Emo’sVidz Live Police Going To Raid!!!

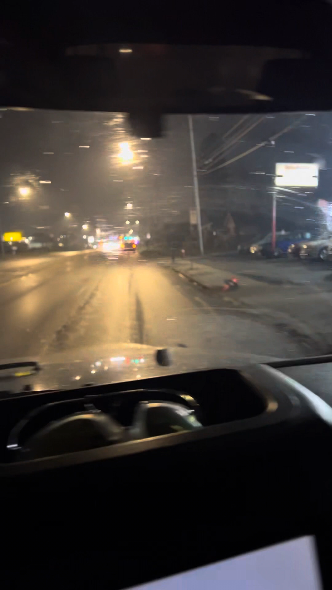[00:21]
a lot of them turned in here a lot of them turned in there there's a bus going down in this neighborhood somewhere